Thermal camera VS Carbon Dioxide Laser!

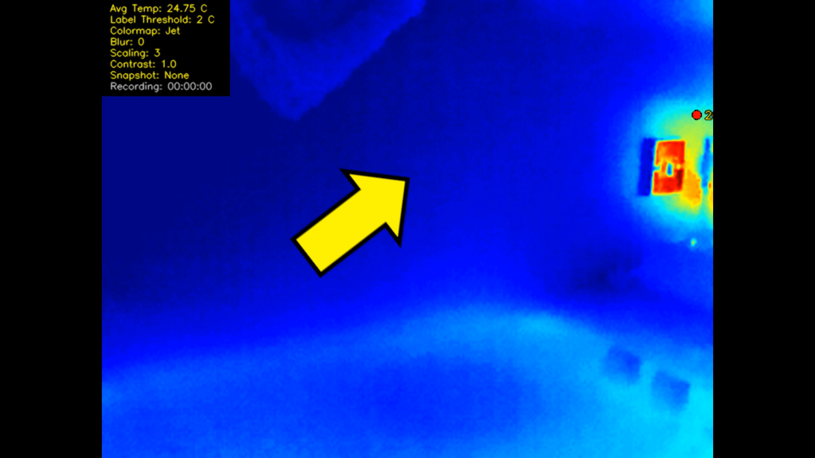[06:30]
It is possible that the self calibration has dealt with it in some sensible way or perhaps it is an intrinsic property of the sensor material.